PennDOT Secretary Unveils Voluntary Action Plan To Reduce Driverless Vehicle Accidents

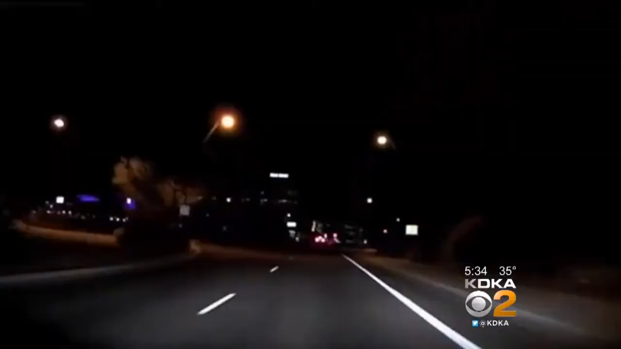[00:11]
When a pedestrian walking her bike was killed in Arizona by an autonomous self-driving Uber vehicle,